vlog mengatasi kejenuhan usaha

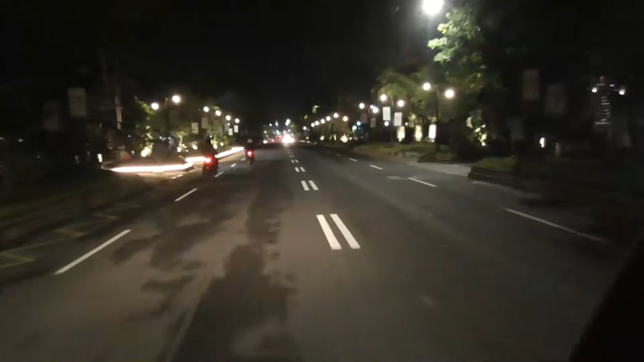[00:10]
warahmatullahi wabarakatuh Halo YouTube pada dini hari ini habis hari tebu Yogyakarta masih ngantar-ngantar tebu dan kita berada di kawasan jalan Solo ini menuju arah
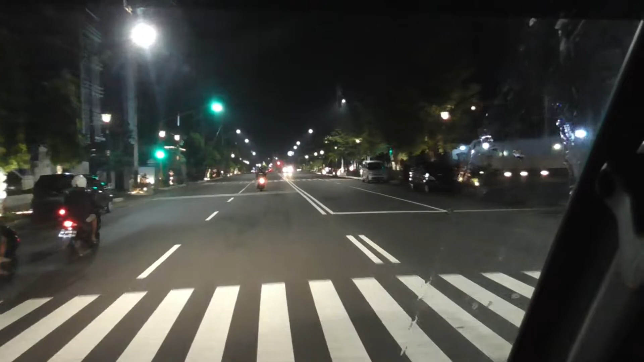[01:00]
nah pada semataan pagi hari ini kita mau bahas apa ya kita bahas hal-hal yang berada di sekitar kita nah ini cepat tutup kumarioboro itu guys
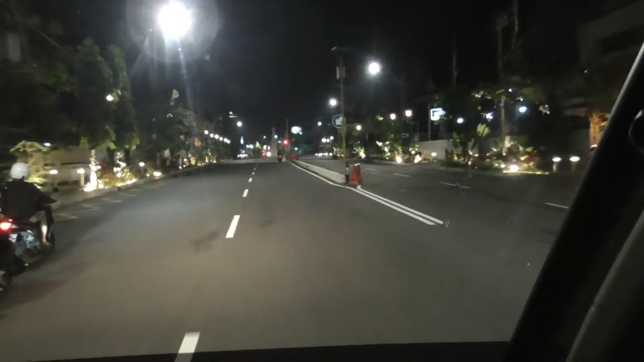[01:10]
kumarioboronya gelap enggak ada tunggu foto-foto ikonnya kota Yogyakarta banyak
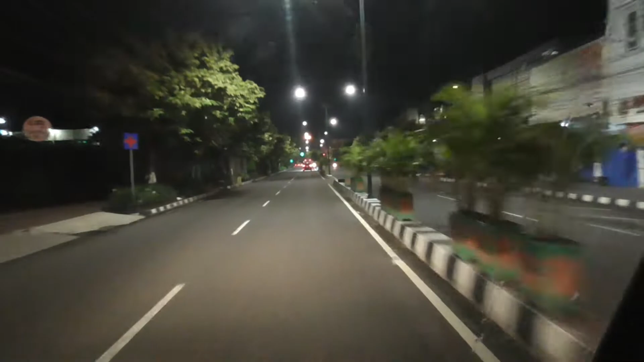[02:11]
ini kita langsung blok kanan ke arah Jalan Magilang pada pagi hari ini sudah banyak aktivitas warga
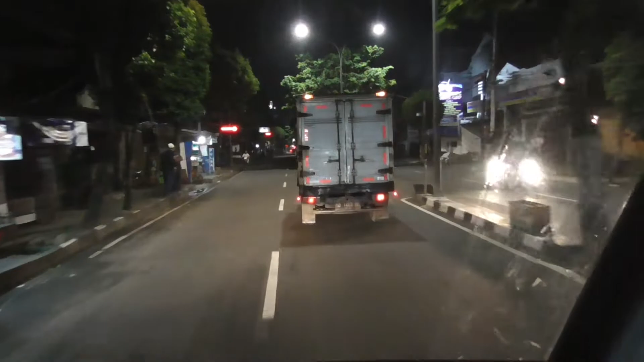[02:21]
nah ini aktivitas pasar kutu juga sudah sangat ramai
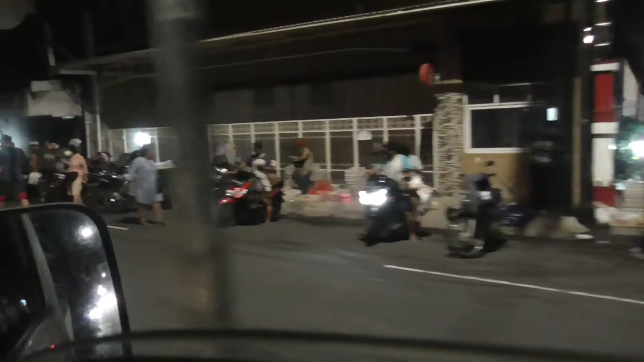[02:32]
sudah ramai banyak pedagang pagi biarnya para pedagang pagi ini sudah jam
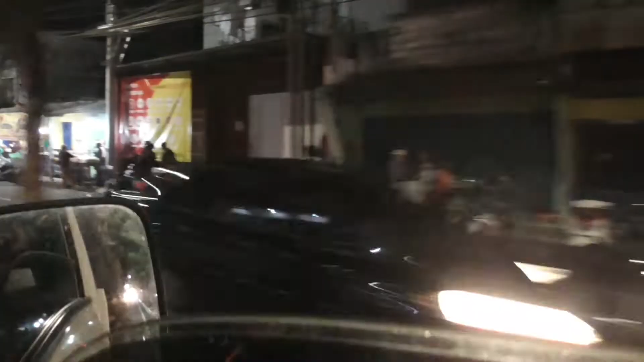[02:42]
2 berangkat dari rumah ini guys dan nanti pada pukul 7 sudah bubar oh ya teman-teman hidup di atas roda banyak seperti saya ini yang menjadi musuh
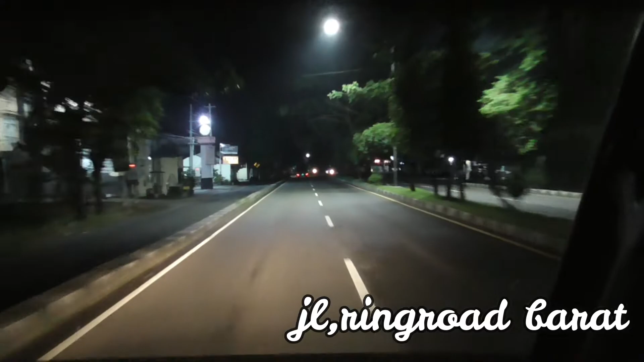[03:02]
terberat saya itu adalah melawan rasa kantuk karena apa ya setiap hari saya itu pasti duduk di atas roda berjam-jam apalagi kalau kita perjalanan ke diri itu bisa memakan waktu 15 jam pulang pergi jadi kalau saya sudah merasa mengantuk biasanya terus saya
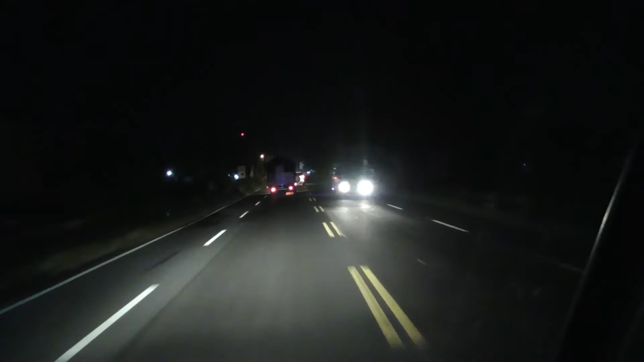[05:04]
jalan-jalan itu nanti bisa merefresh ya apa apa ya bisa merestart pikiran ini saya masih berada di jalan wates guys kita sudah mau sampai ke kota wates ini kita mau mampir selat subuh ini